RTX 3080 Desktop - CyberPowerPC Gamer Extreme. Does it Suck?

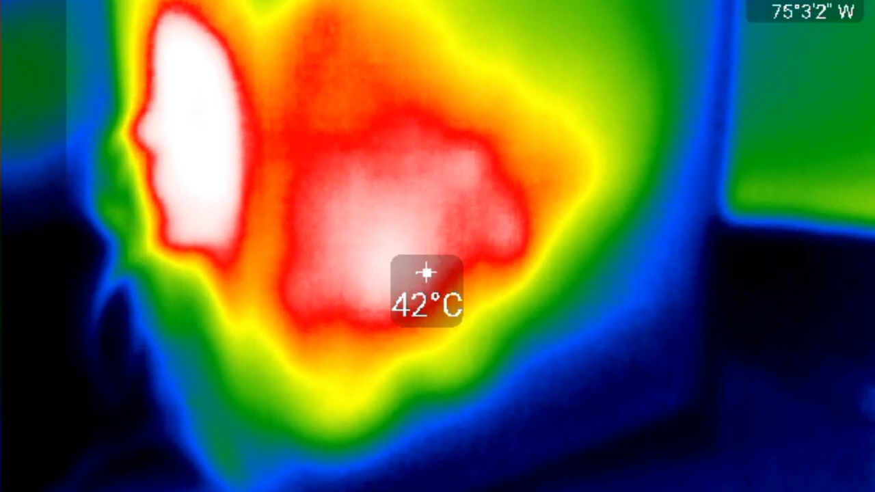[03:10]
On screen: spot 42°C
Not sure if this thermal image does it justice because the glass does get very hot to the touch. As hot as a car windshield on a very hot sunny day and as you can see there is no hot air coming out of the rear fan at all.